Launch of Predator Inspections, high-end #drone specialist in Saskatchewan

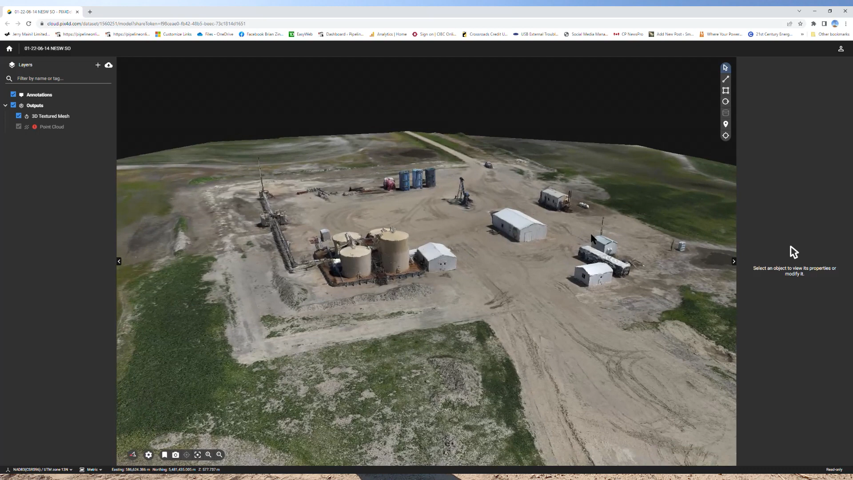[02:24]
We have a H20T thermal inspection camera.
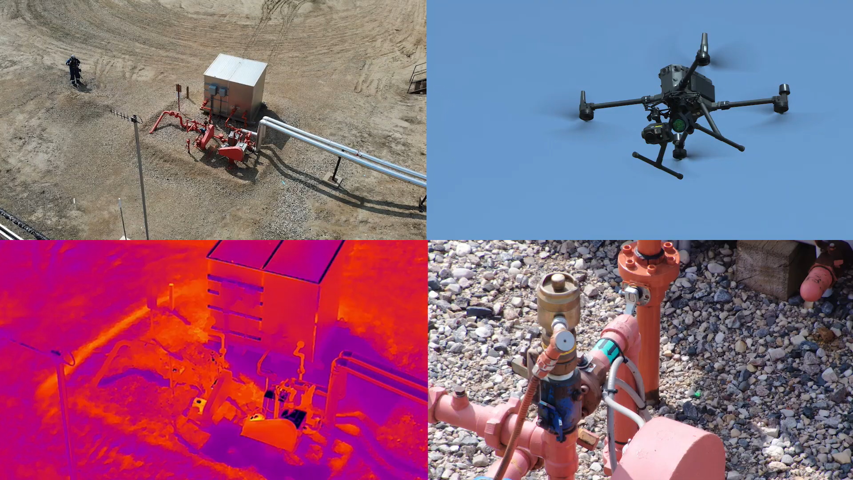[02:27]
It's a quad sensor so it's got radiometric thermal camera video, zoom and laser rangefinder.
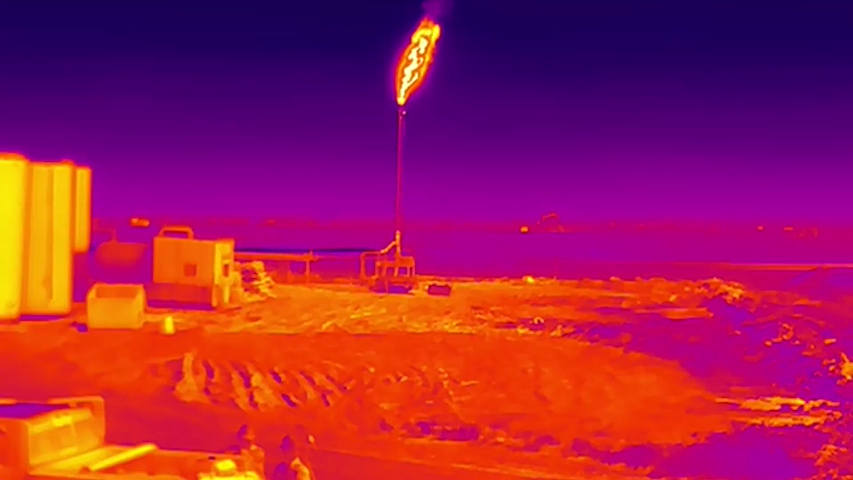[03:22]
For instance like today with the hot flare stack I can
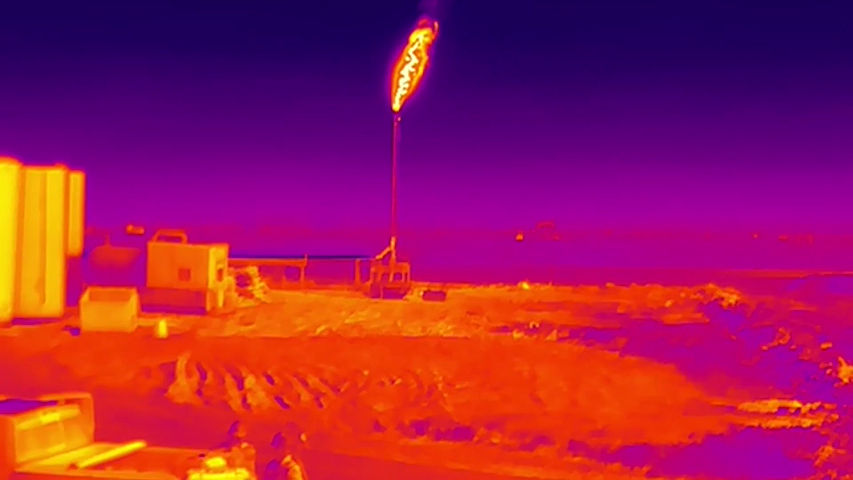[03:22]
I can change the the temperature that I'm looking at. So normally it's about 150 degrees but on this situation I can change it to 550.
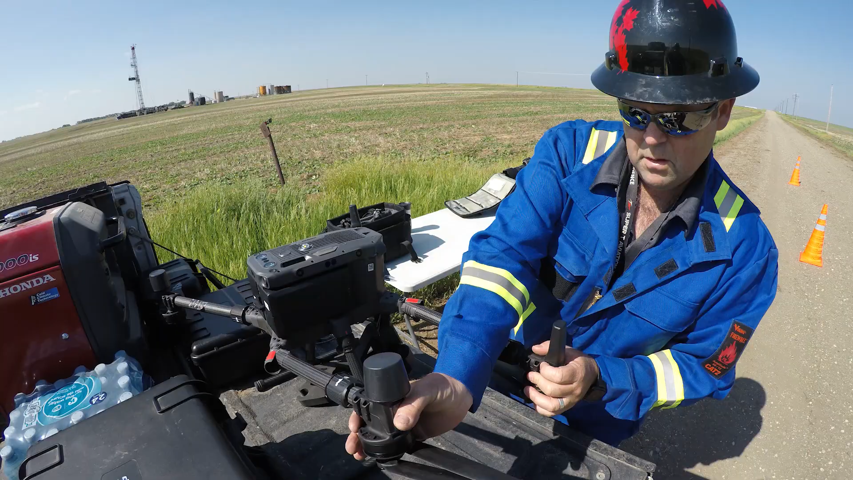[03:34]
So with the radiometric thermal camera we're able to do spot temperature readings on say that motor
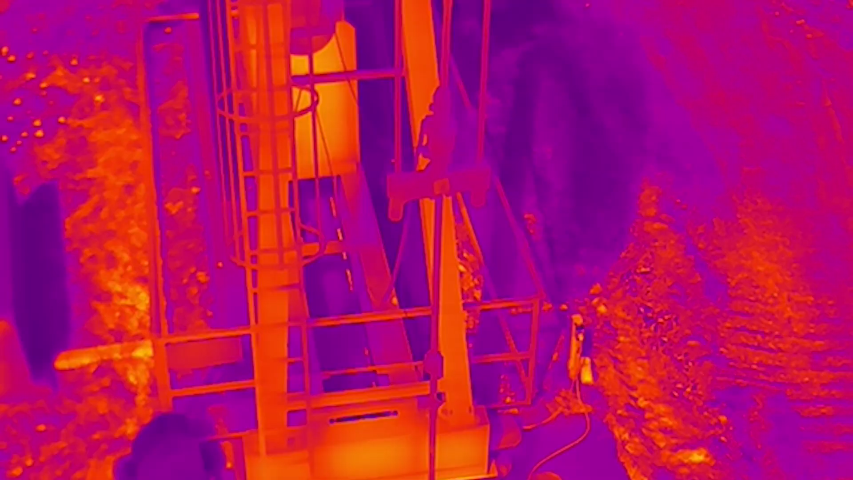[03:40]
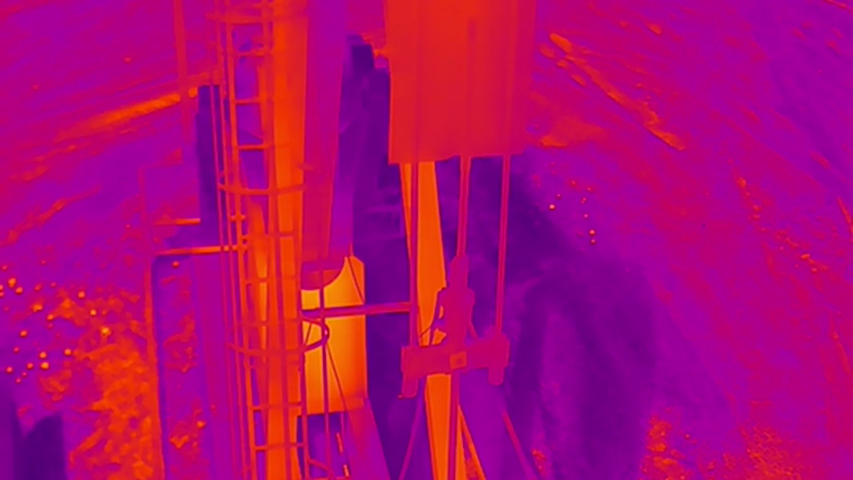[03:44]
pump jack motor behind me and we're able to tell if it's running normal at 30 35 degrees or if it's running abnormal at 70 80 100 150 degrees and just kind of showing if it's going to fail or not.